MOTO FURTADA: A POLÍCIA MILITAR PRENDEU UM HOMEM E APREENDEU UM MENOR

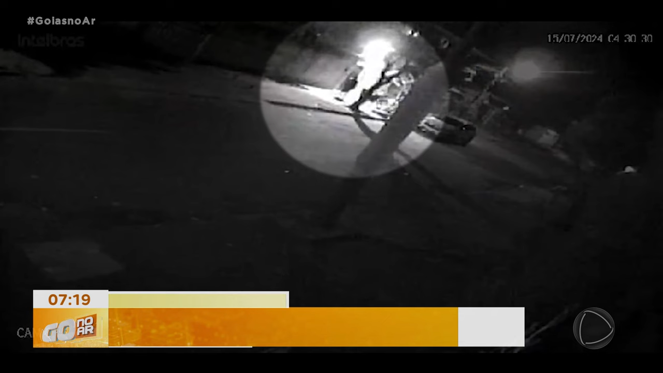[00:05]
A ação do suspeito, que é menor de idade, levou menos de três minutos.
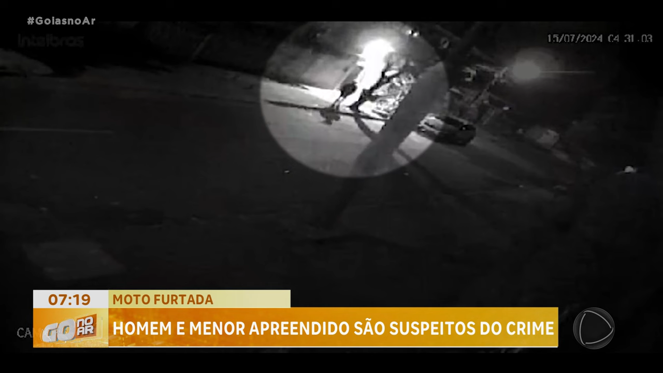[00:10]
Repare que ele caminha até o veículo e para assim que a luz do sensor se acende. O suspeito se afasta por poucos metros e pouco tempo depois volta para junto da moto. A luz se apaga e ele então sobe na moto e a arrasta pela rua abaixo. O menor contou à polícia que cometeu o furto a mando de uma outra pessoa.